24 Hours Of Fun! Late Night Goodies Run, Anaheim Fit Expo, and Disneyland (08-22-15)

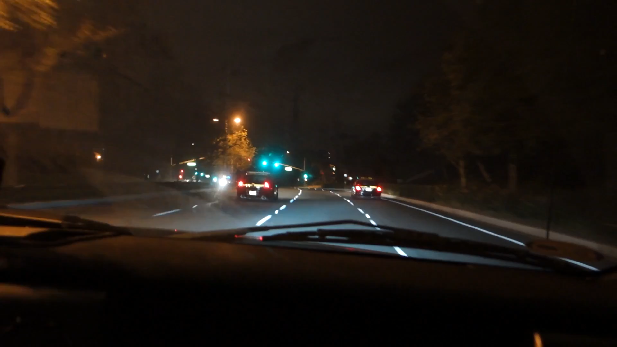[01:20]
Oh gosh. Don't do anything illegal. I should probably speed past them for safety. You totally should.